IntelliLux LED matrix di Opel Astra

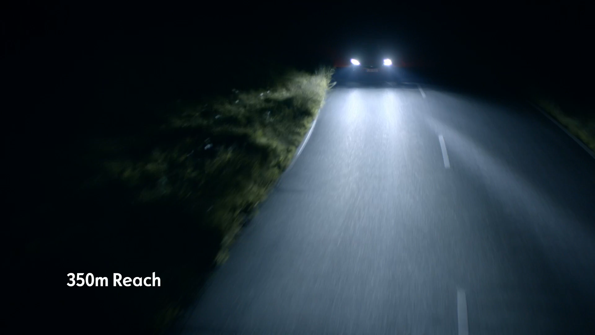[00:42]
If your lights detect another vehicle, the high beam automatically cuts out around it to avoid dazzling other drivers. The benefit? You enjoy high beam visibility and perfectly lit roads at all times. Intellilux thinks for itself and adapts your headlights to your driving style and speed.